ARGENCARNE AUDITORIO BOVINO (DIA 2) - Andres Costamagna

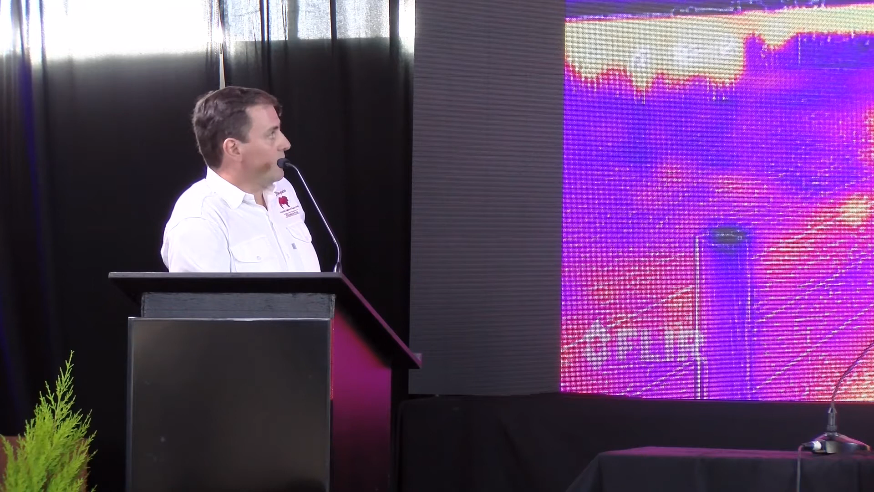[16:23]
Cuando tomamos temperatura, con estas imágenes térmicas de ganado, cuando vemos un animal en pastoreo, como es el que está arriba, la pastura está fría, el loco del animal está caliente, la parte baja está más fría.